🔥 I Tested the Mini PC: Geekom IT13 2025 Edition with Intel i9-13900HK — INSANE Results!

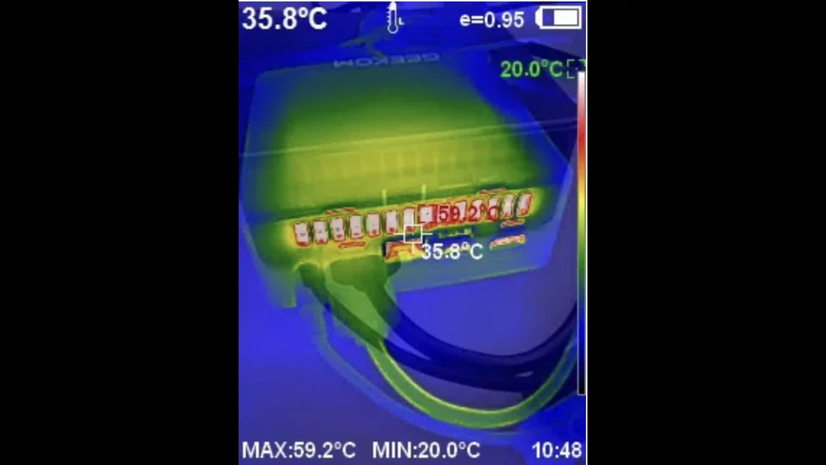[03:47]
On screen: spot 35.8°C, max 59.2°C, min 20.0°C
And the temperature went up to 59 degrees Celsius, which in my opinion is fairly cool.